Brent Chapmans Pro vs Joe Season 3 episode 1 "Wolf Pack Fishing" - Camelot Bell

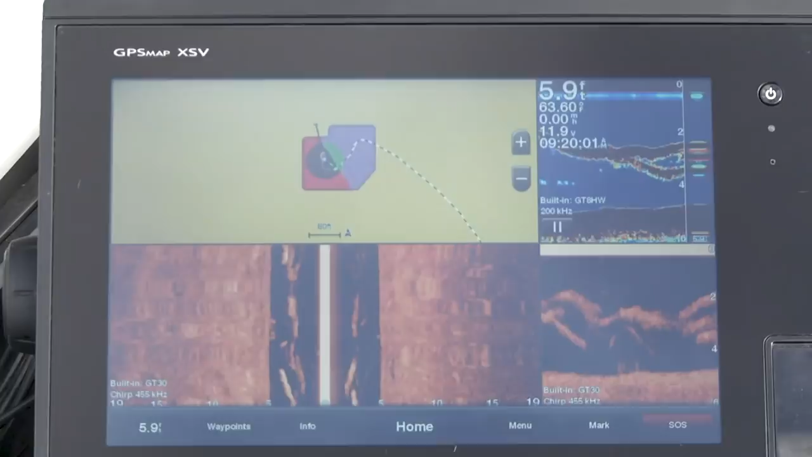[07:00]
On screen: depth 5.9 ft, water 63.60°F
Look at all these shad right here. I know. Oh my gosh! There's another one?